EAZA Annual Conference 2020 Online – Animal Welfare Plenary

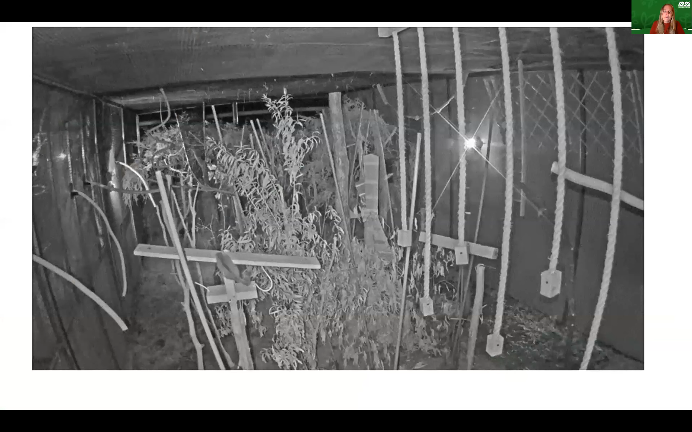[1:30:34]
And so here's a few examples of that and what's happened over the last couple of years. This is again, a little, um, lead beater's possum, who was one of the little guys on the previous slide. Um, the keepers wanted to build up certain muscle, um, muscle areas of this little, these little guys so that they would be better able to forage and move around, um, and potentially releasable. And so they built specially designed structures to focus in on the muscles that they wanted built to build up their foraging abilities.